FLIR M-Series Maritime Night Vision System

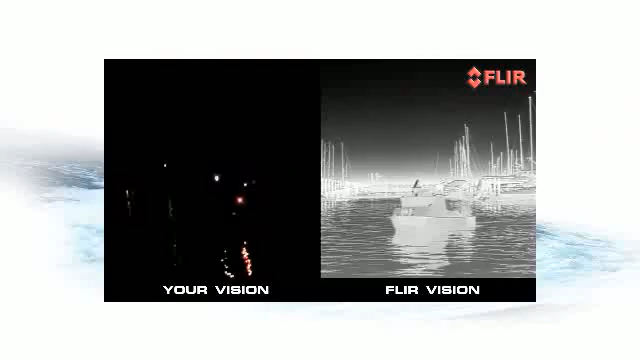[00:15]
about navigating in the dark FLIR's m-series is a premium high-resolution multi-sensor night vision system that helps you to see clearly in total darkness
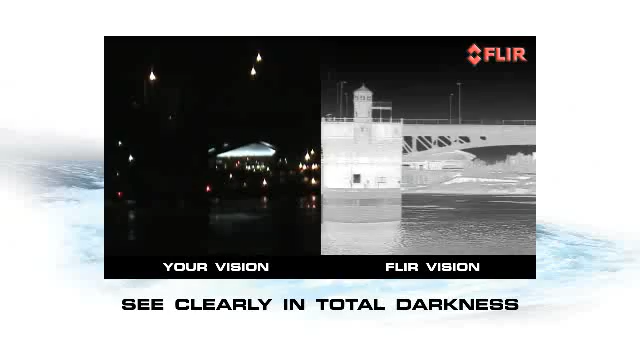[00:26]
making nighttime boating safer than ever before its thermal camera
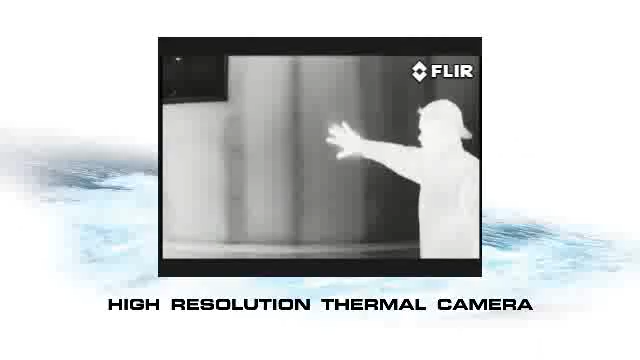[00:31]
makes black-and-white TV pictures from heat not light so you can see other boats
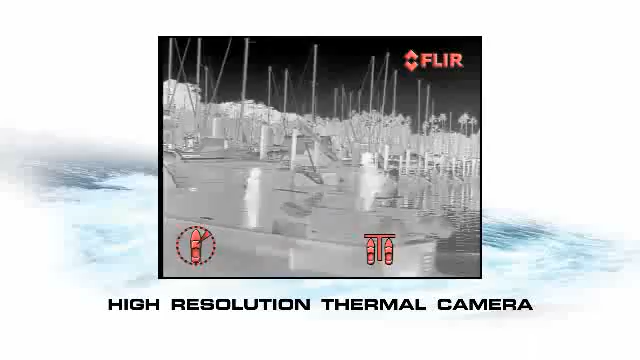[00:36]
outcroppings of land floating debris and channel markers even
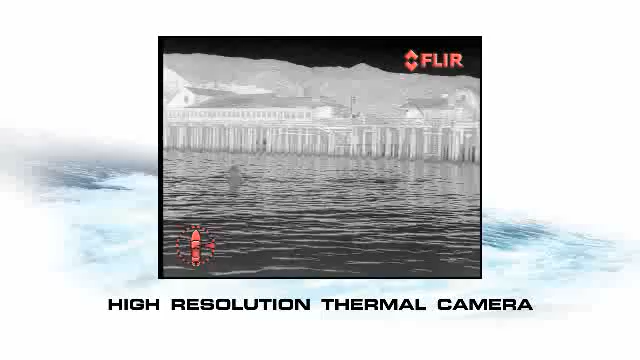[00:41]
in the dead of night and it's not affected by the glare of the setting Sun or bright marina
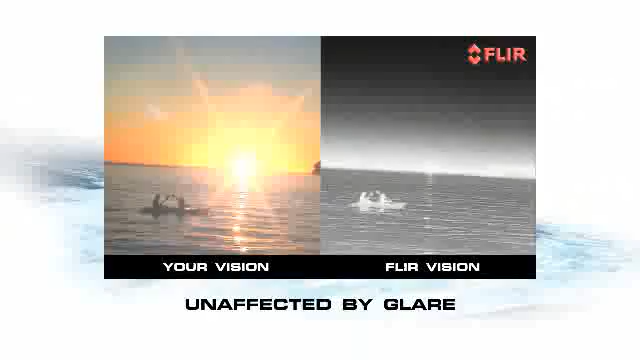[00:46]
lights the m-series also has a low-light TV camera that lets you
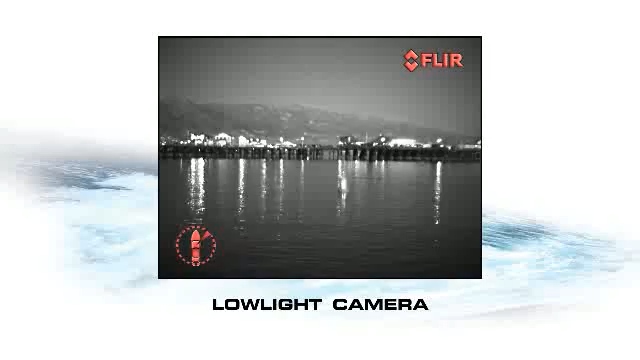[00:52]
see better when there's a little ambient light to work with like during twilight hours and when you're navigating
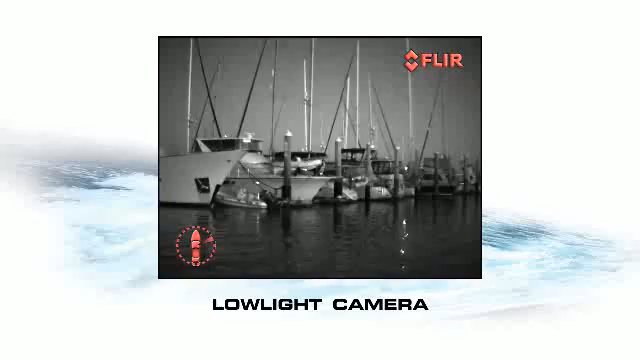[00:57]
inland waterways or approaching marinas operating the m-series
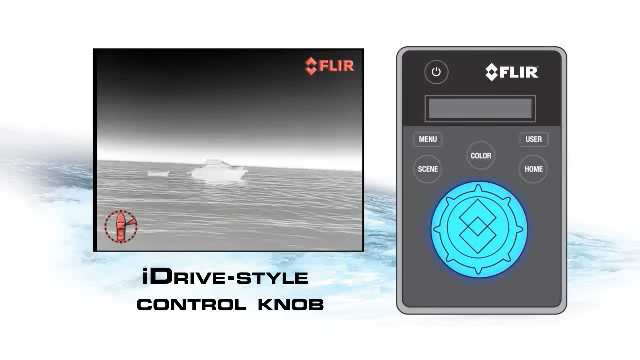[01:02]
is easy thanks to its precision 8-way iDrive style control knob and
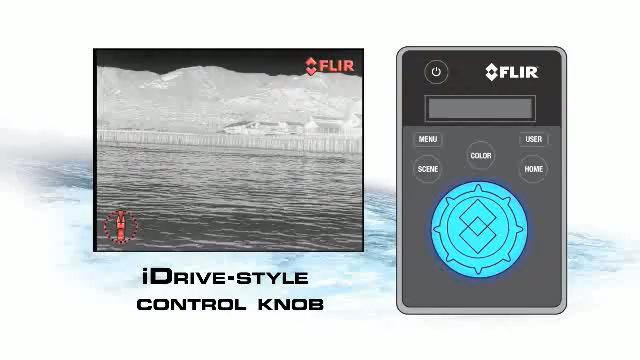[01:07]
intuitive on-screen graphics its Ethernet connectivity makes installation quick and easy you can install controllers anywhere you want throughout your vessel
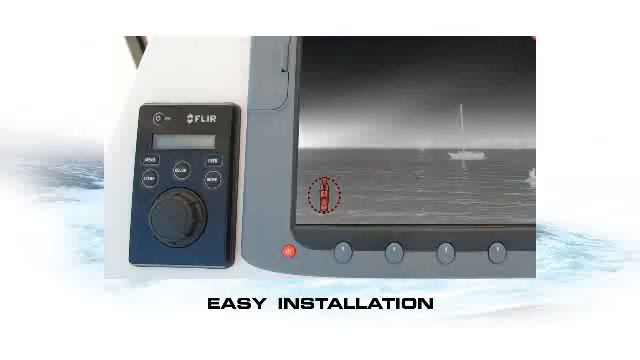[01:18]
and its standard video output displays on most dedicated and multi sensor monitors
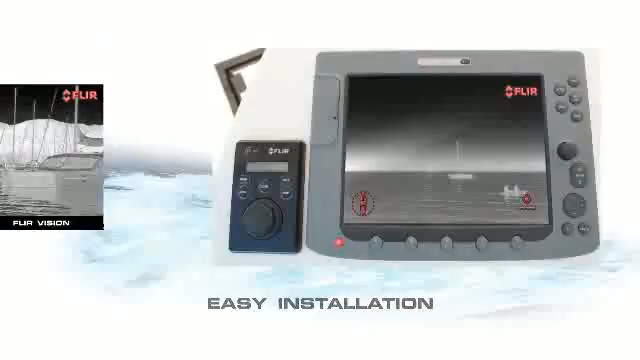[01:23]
the m-series high-resolution multi sensor night vision system supplement your other onboard electronics perfectly taking over where your GPS chart
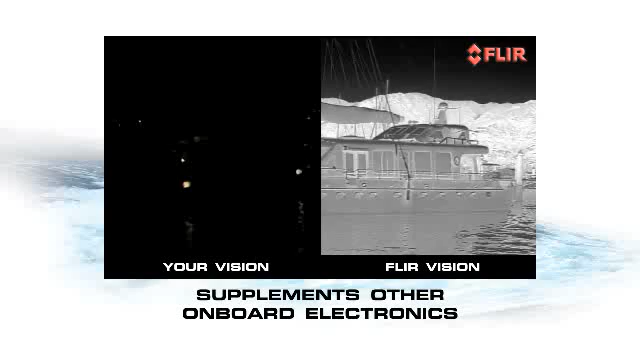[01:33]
plotter and radar leave off giving you a clear view of what's going on around you showing you that your path is clear and letting you see things that your other electronics
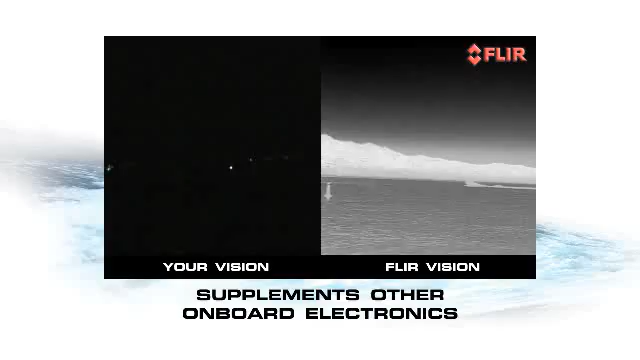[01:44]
might miss thousands of boaters take to the water with thermal night vision cameras from FLIR isn't it time for you to see why see at night with FLIR's m-series